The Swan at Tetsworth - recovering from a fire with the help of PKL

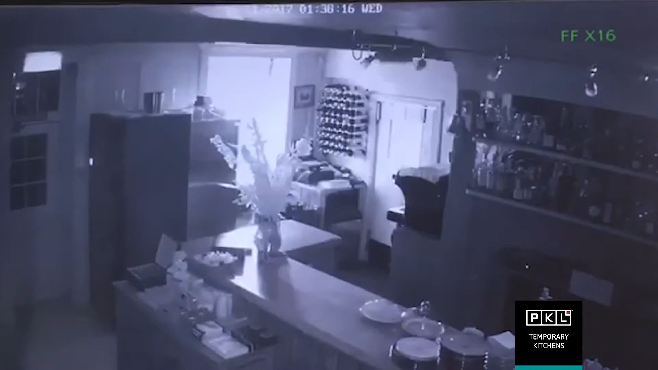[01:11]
the alarm here went off when we arrived at the end of the road when we arrived there we could see the flame from the